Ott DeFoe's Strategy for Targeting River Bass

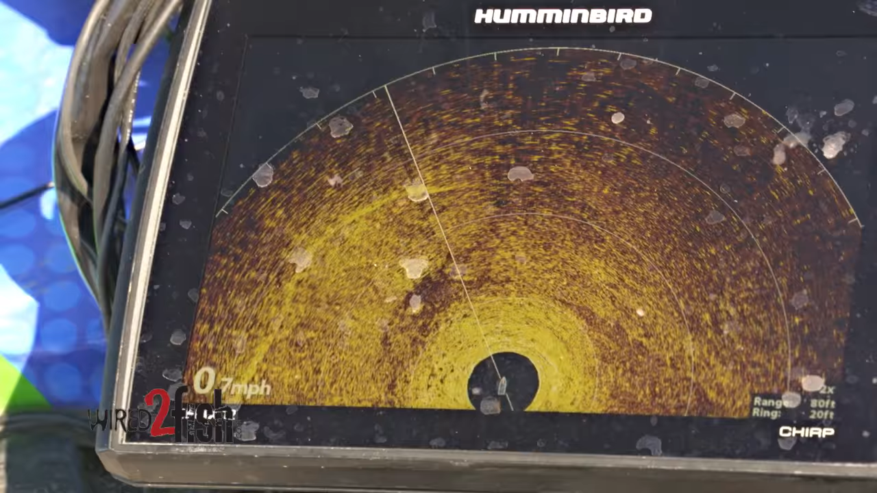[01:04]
And you can actually see this one with the way the current is up on top of the water and the kind of the way the wind's doing. But the neat thing with that 360 is being able to see that perfect end on this side of that wing dam.
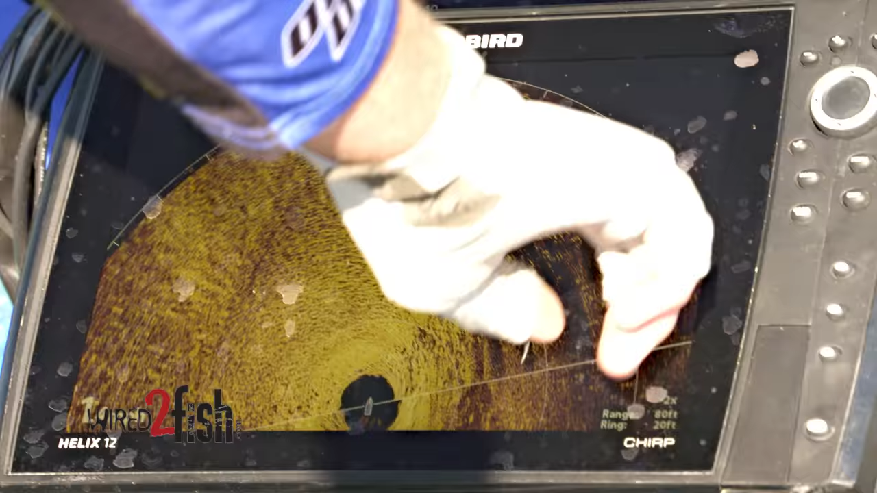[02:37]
That's a better picture, yeah you can see it right in there,
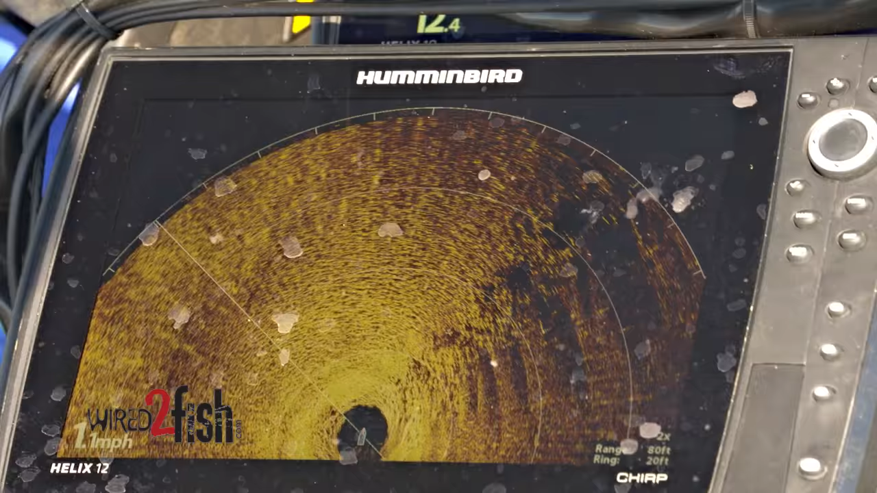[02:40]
the more defined part of that wing dam, see it on the 2D where I'm sitting about on top of it now,
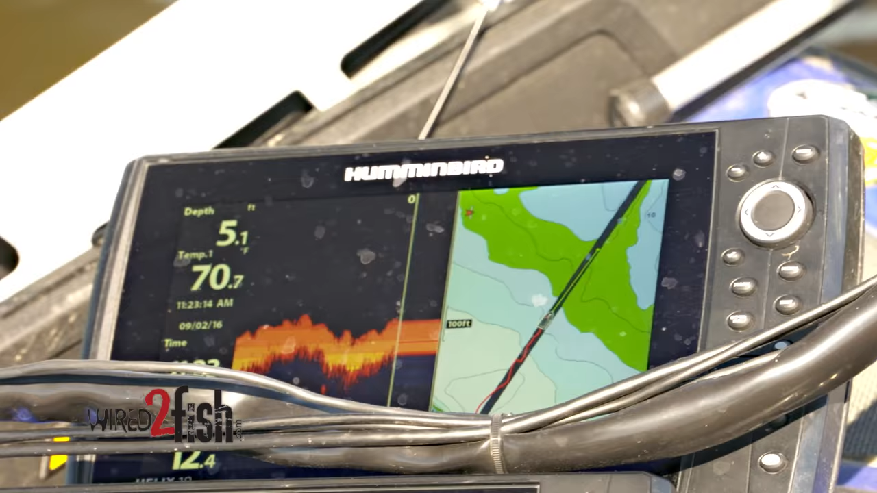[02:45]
On screen: depth 5.1 ft, water 70.7°F
and that slick water is where the rocks are, and the waves are where it falls off deeper.